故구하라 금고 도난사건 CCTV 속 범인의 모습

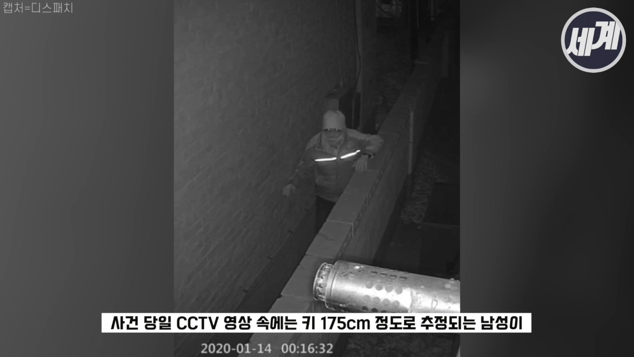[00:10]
사건 당일 cctv 영상 속에는 키 175 정도로 수정되는 남성이 벽을 넘어 구하라씨의 집에 들어갔고 현관문의 비밀번호를 누르고 출입을 시도하려는 모습이 담겨 있습니다. 이 절도사건은 구씨가 숨진 뒤 얼마 안되 발생한 것으로